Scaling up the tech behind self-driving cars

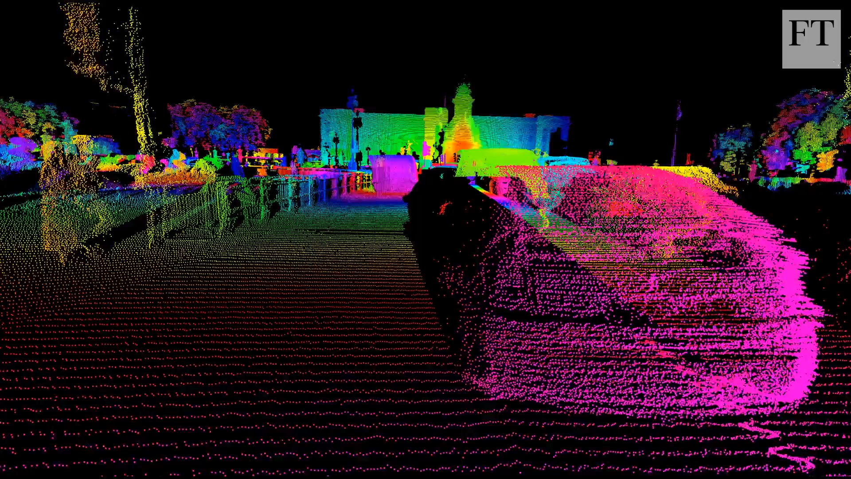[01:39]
developing an affordable, high-definition LIDAR will have to happen first. DOCTORS January 8th